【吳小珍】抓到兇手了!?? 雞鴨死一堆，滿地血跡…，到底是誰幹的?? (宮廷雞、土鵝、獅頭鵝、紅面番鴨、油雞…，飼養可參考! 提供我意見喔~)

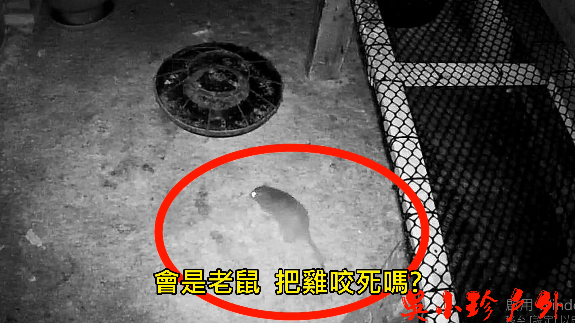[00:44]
还是老鼠把鸡吓死？监视器警报通知拍到异物的时候，我就看着，我先不打开灯，因为打开灯他们就跑掉了。我就看着他们在干嘛，
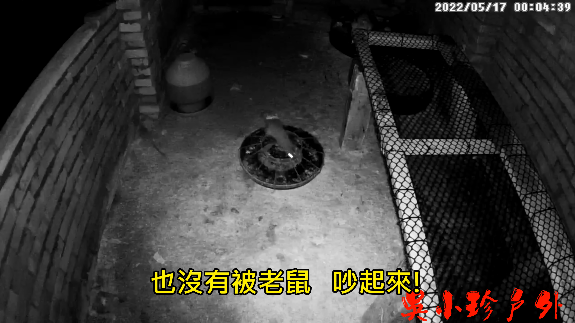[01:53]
也没有被老鼠吵起来，而老鼠就在他们旁边爬来爬去，看起来也没有去攻击他们。